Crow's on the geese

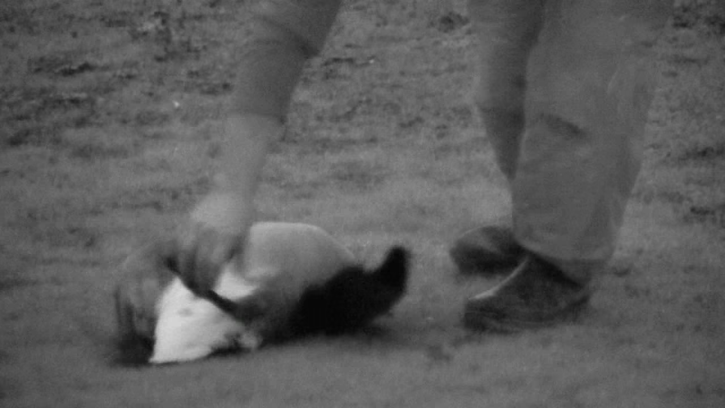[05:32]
She's been picking up. She jumped over three rails on a fence over there with a goose in its mouth.